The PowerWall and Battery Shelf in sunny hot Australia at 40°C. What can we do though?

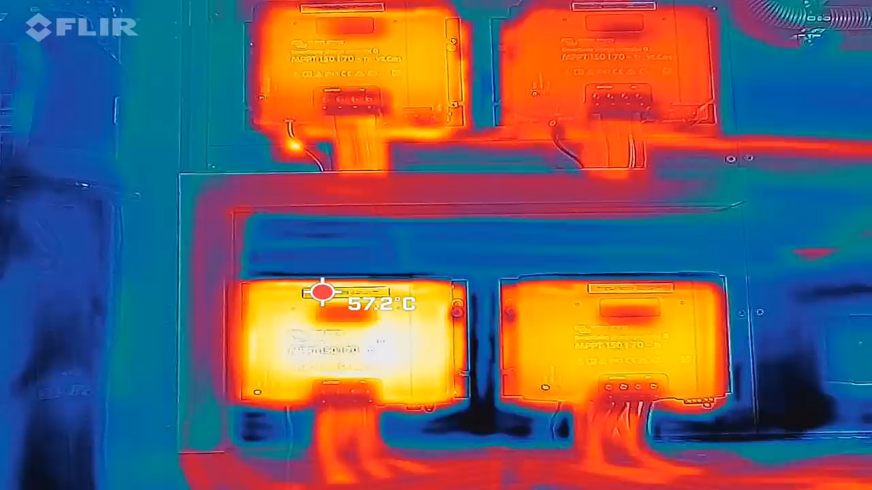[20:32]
On screen: spot 57.2°C
um interestingly the west roof controller is the hottest bottom left you can see with about 50 58 59 degrees surface temperature this one here is the east roof almost as hot even both controllers have the same load so they are running
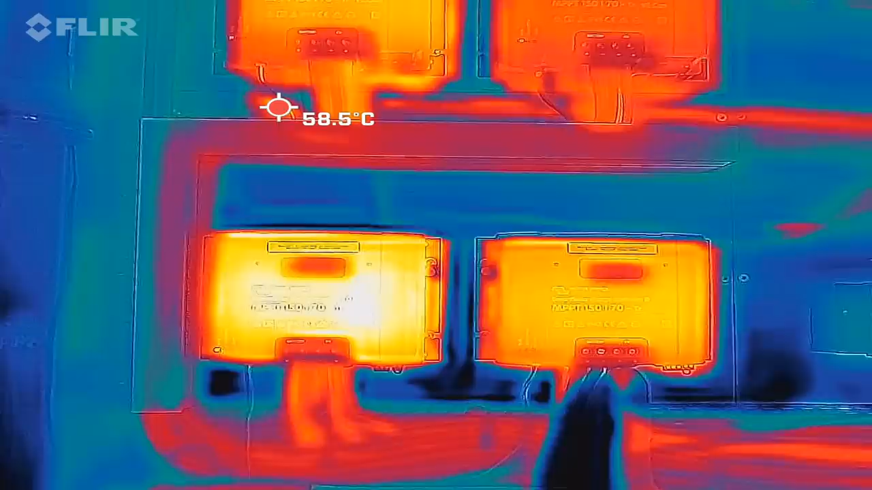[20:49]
On screen: spot 58.5°C
on 3.5 kilowatt at the moment and up here we have the um the carport on the left
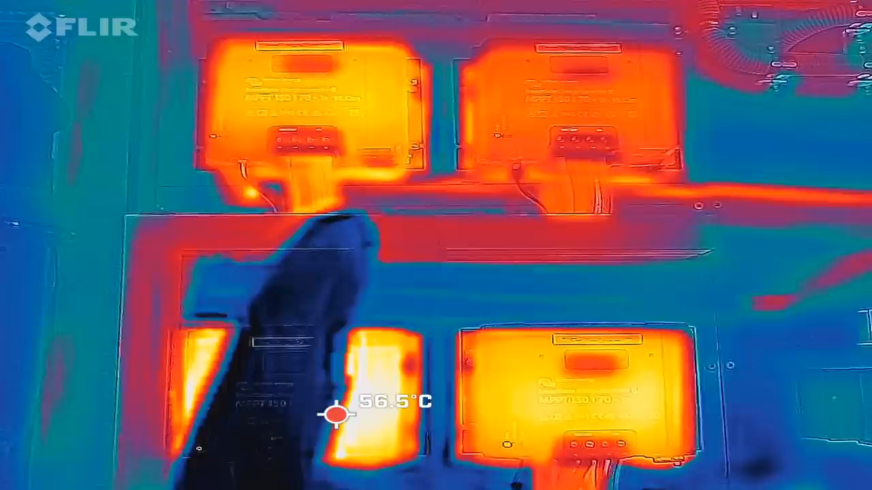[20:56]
On screen: spot 56.5°C
and the big shed on the right which is the coolest has the smallest solar connected
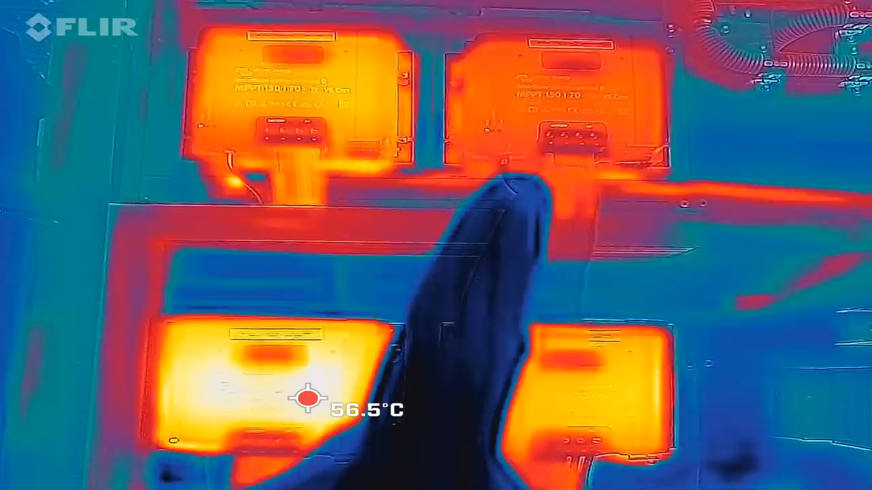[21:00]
On screen: spot 56.5°C
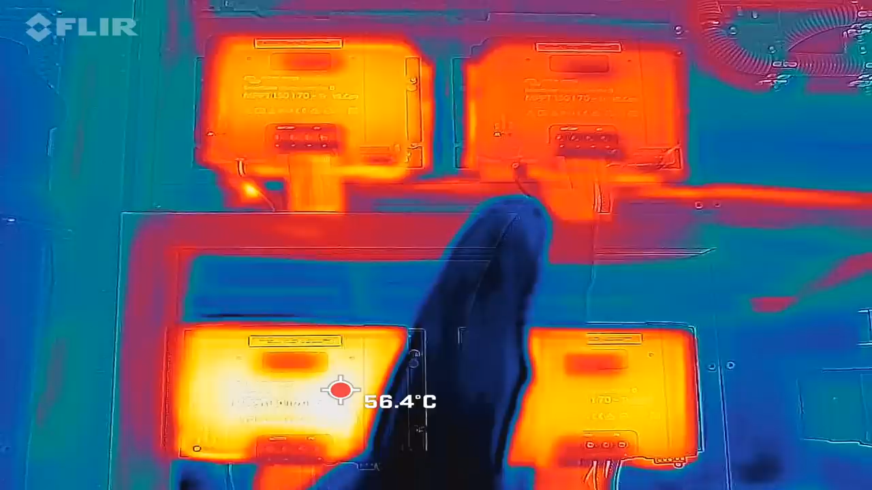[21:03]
On screen: spot 56.4°C
and runs the coolest of all four and here again this is the west roof on the left and the east roof on the right so the east roof looks a lot
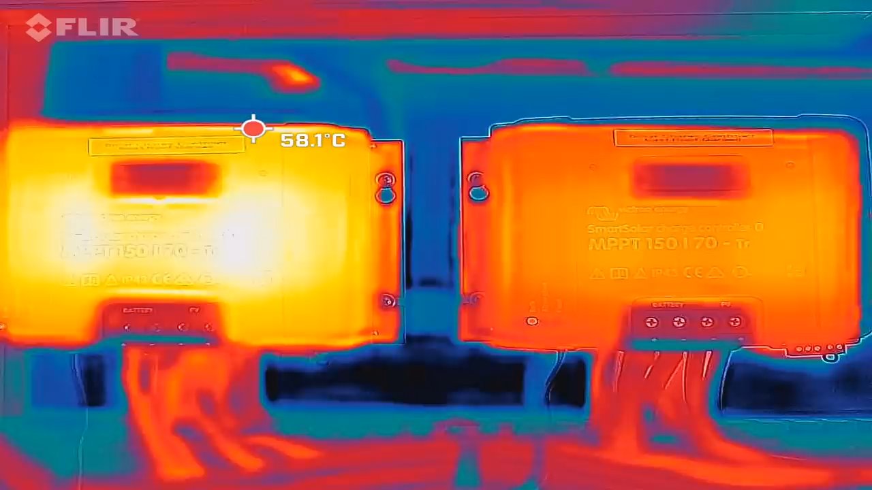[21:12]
On screen: spot 58.1°C
cooler right in this picture here so we can see we've got like 56 57 degrees on the left it's
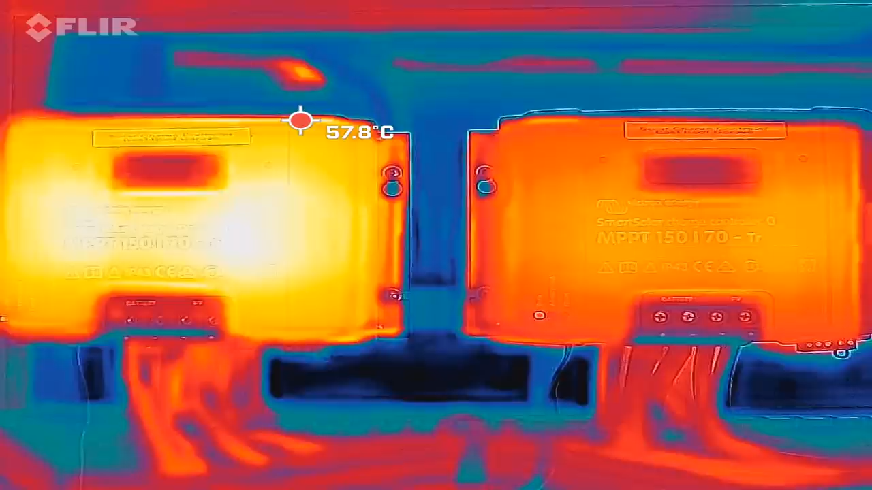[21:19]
On screen: spot 57.8°C
searching for the hottest spot they are 57 degrees
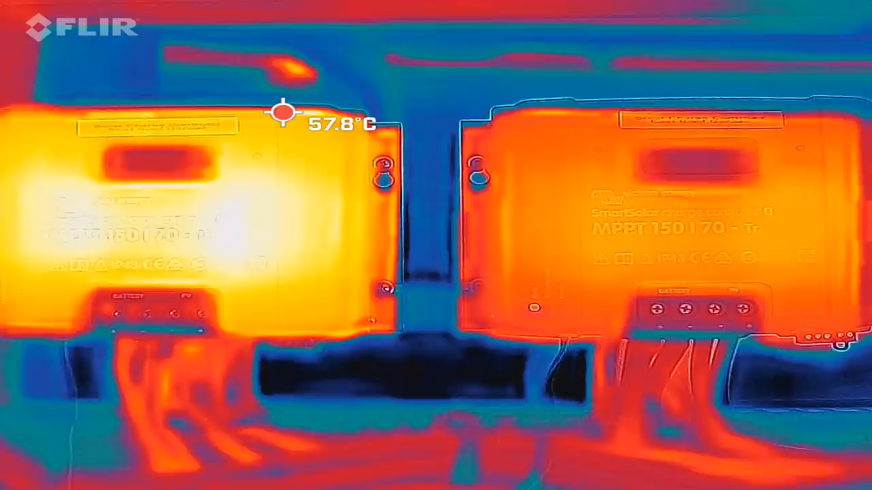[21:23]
On screen: spot 57.8°C
surface temperature of the solar charge controllers
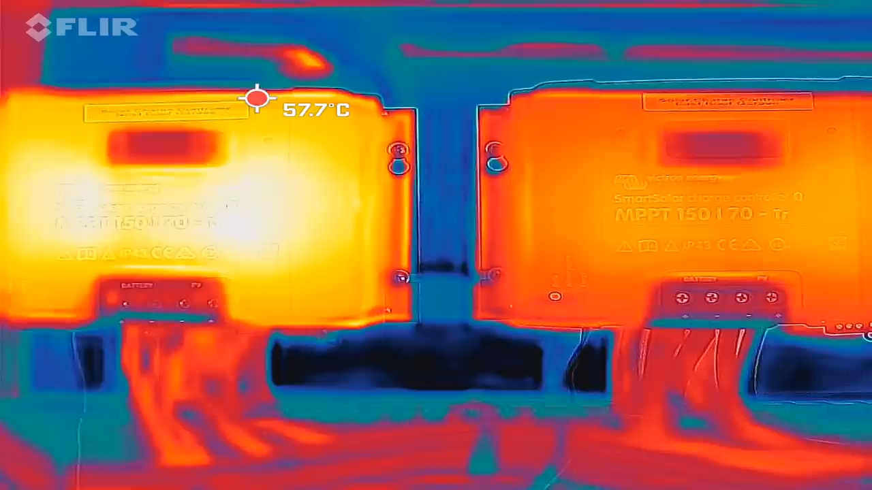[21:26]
and this one looks a lot cooler but if we focus only on the east roof controller
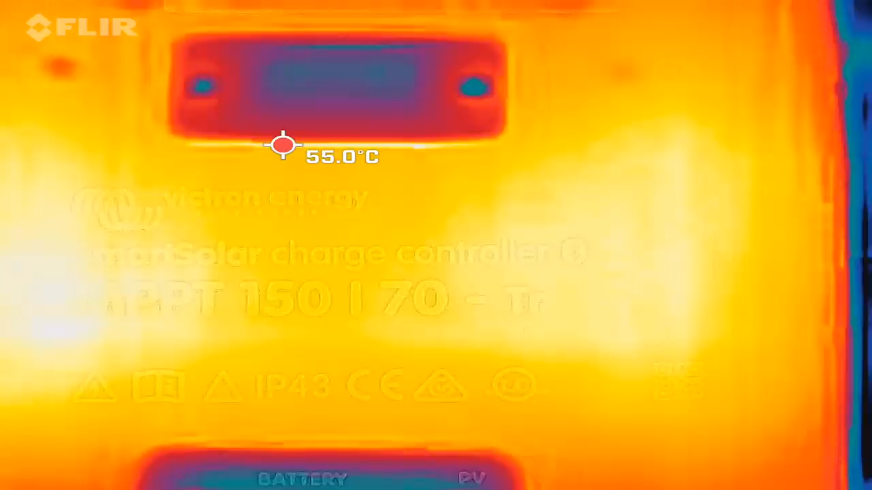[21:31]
On screen: spot 55.0°C
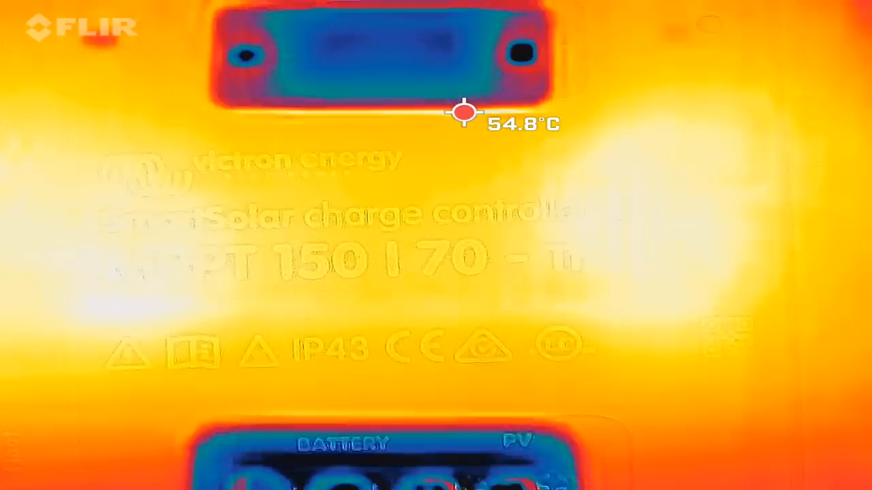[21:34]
On screen: spot 54.8°C
we can see this one has also around 54 55 degrees so it's only two degrees cooler
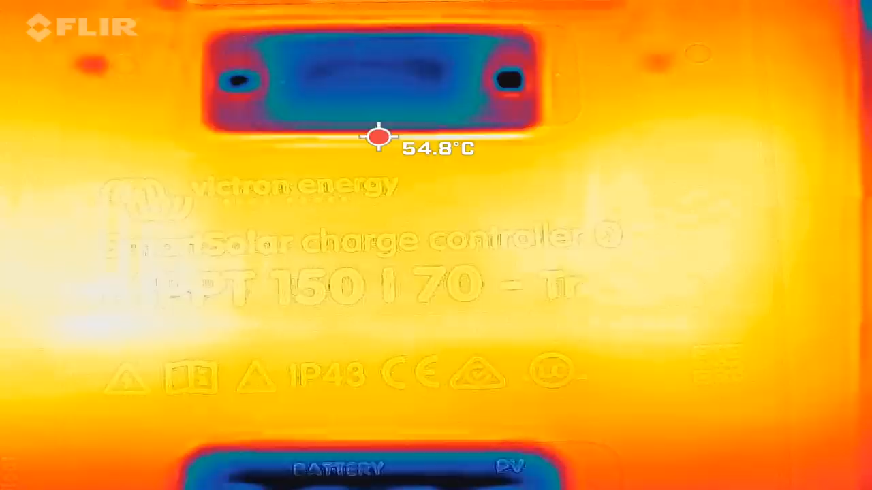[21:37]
On screen: spot 54.8°C
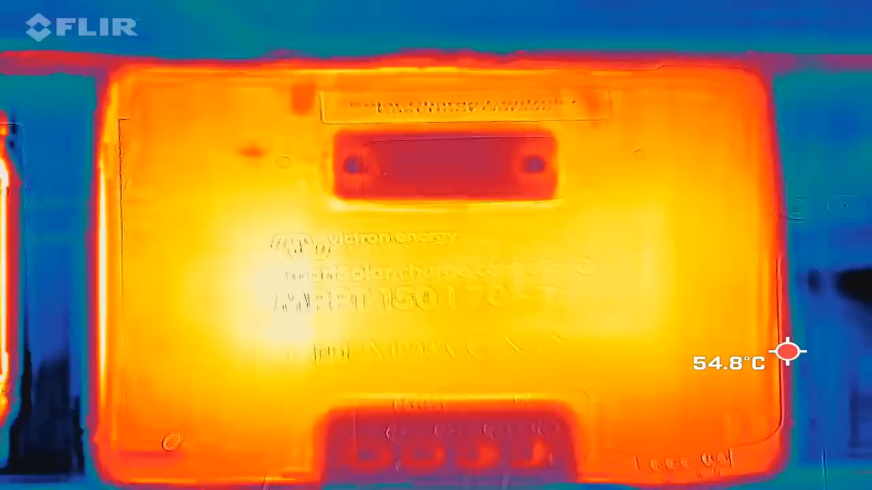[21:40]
On screen: spot 54.8°C
but here it looks like on the right it
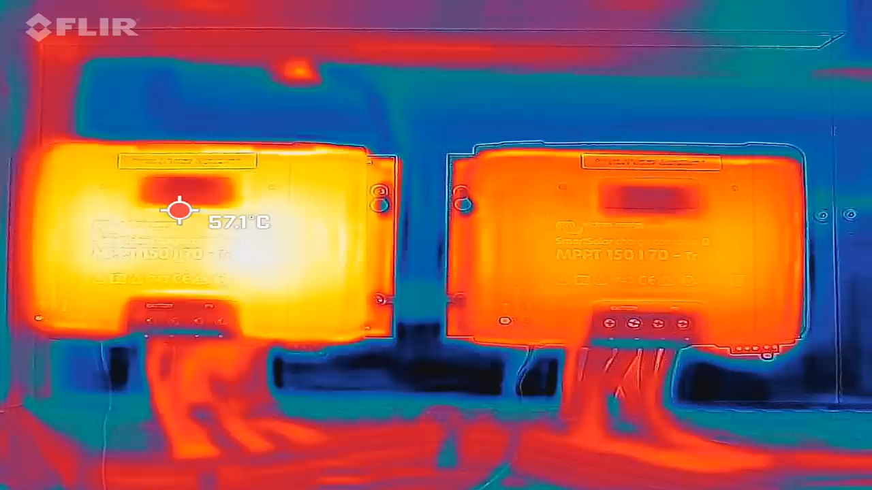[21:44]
On screen: spot 57.1°C
is much cooler so these infrared pictures look far too spectacular
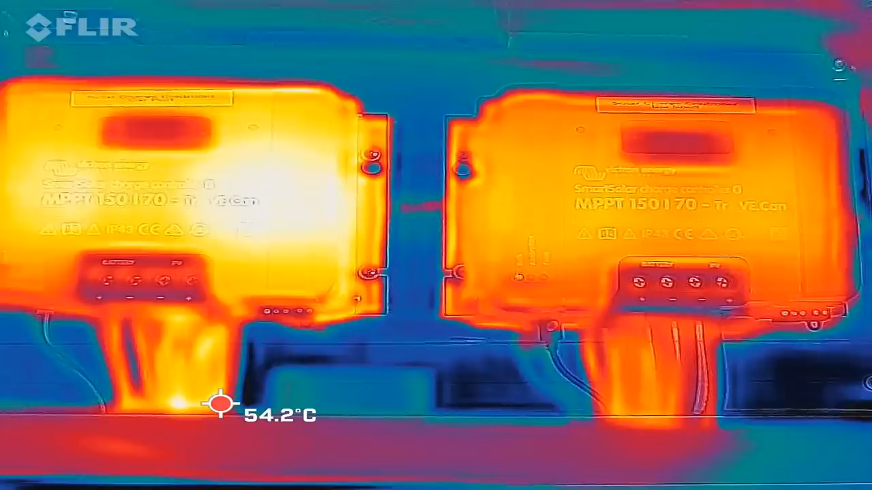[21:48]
On screen: spot 54.2°C
yeah yeah don't don't get fooled by these pictures it looks like one controller is super hot well the other one next to it is
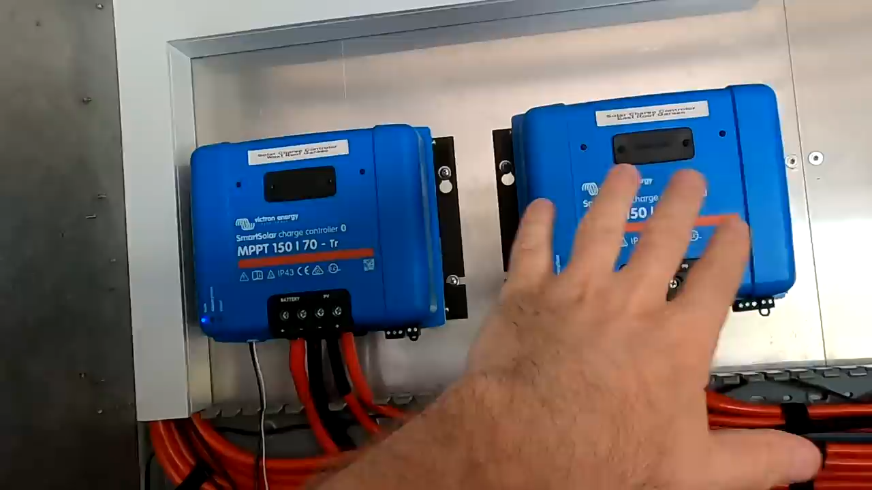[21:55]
a lot cooler but this is not the case they are of almost the same temperature they are all at 55 degrees around it just looks different on the infrared picture
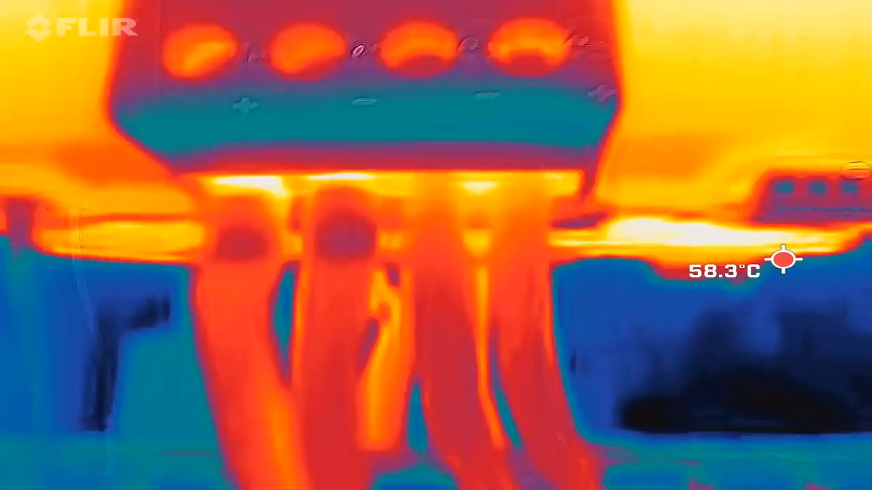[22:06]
On screen: spot 58.3°C
and having a look at the connections here from the west roof controller see the two cables on the
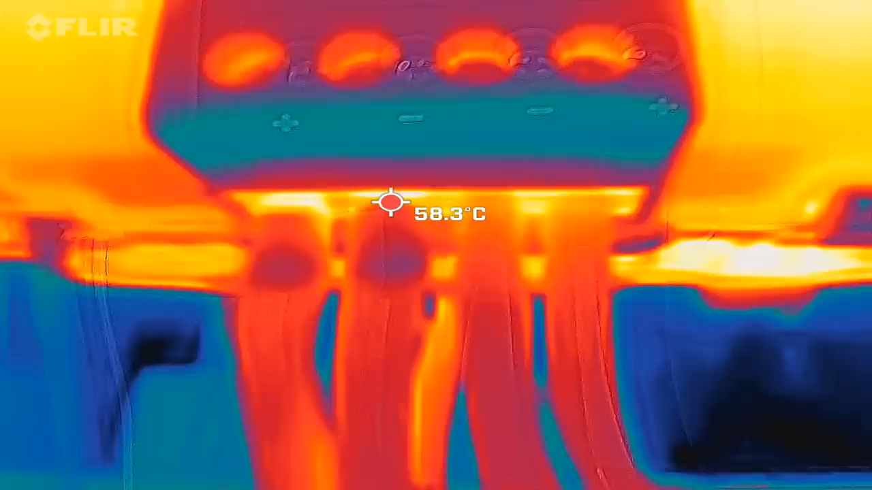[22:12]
On screen: spot 58.3°C
left this is our outgoing connection to the battery that's
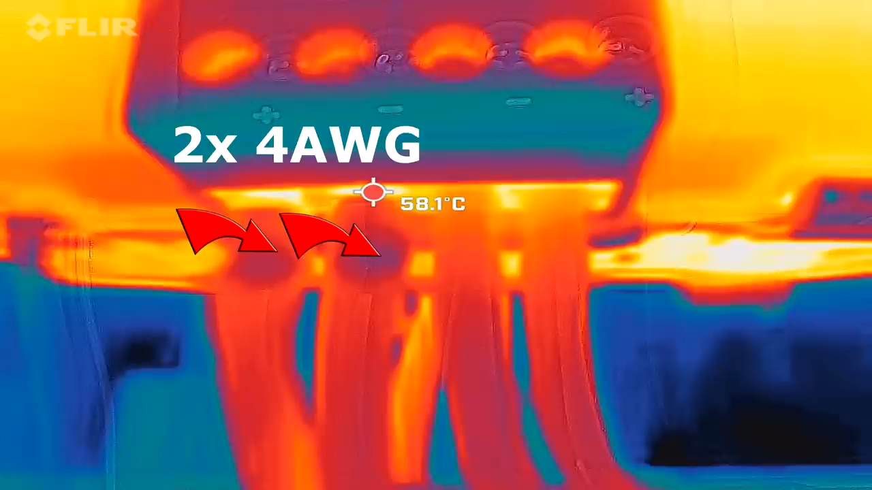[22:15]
On screen: spot 58.1°C
a two times 25 millimeter cable with ferrules the